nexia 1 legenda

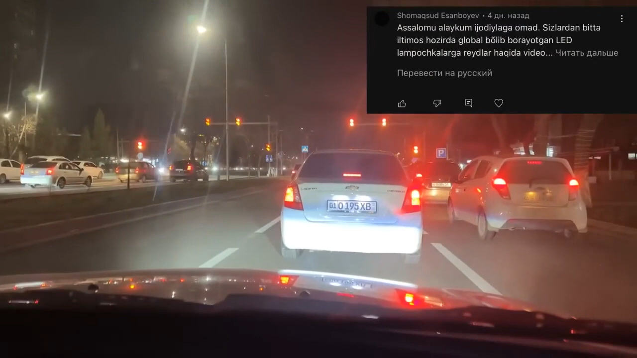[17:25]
LED lampalarda qo'yilganda mana shu Cobalt'lardan yomon yoritmayapti. O'kala, men mazax haydab ketaman. Ya'ni komfortni menga bo'yapti, yoritishi juda ham yaxshi.
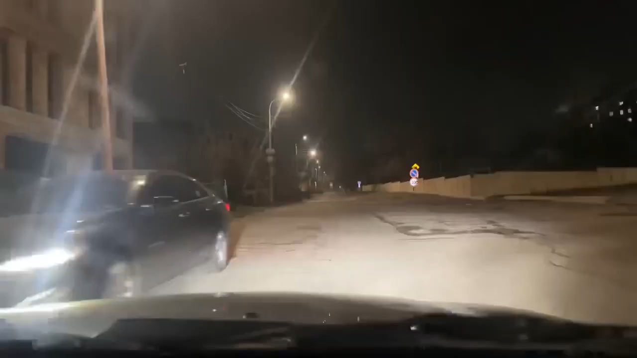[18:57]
Mana mahallalarning ichiga ham kirib oldik, to'g'risini qilib aytganda, ana salpal o'zimizdan qadir-budur yo'llarimizga keldi.
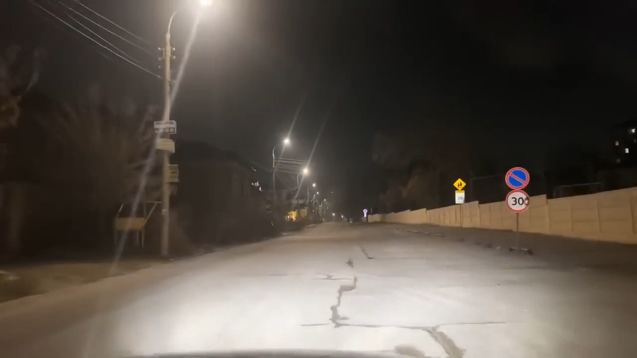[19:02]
O'zimizdan o'zbekcha mahallalar, qarochi tushunasizlarmi? Shu mahallalarda ana farasini yana bitta ko'ringlar, o'kala, farasi ham zo'r. Hamdoqlar, to'g'rimiz bosib.
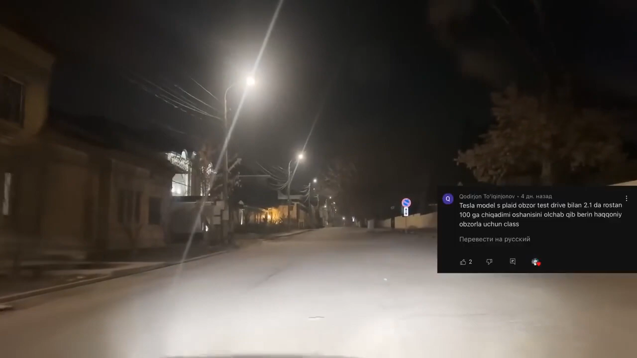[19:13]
Nu o'kala, yaxshi, lekin o'kala, vashim chotka. Chotka mashina zo'r. Yumshoq. Nexia 3 ga qaraganda Nexia 2, Nexia 1 ancha yumshoq hisoblanadi.